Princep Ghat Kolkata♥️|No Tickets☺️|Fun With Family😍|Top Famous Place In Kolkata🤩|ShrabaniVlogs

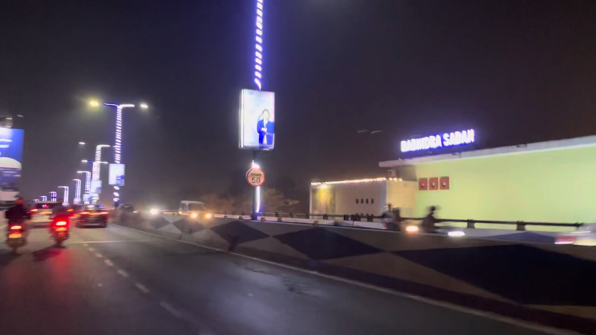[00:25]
दीख रहा है और इसके ज़स्ट पास में ये विक्टूरिया आप लोग को दीख रहा होगा जो कि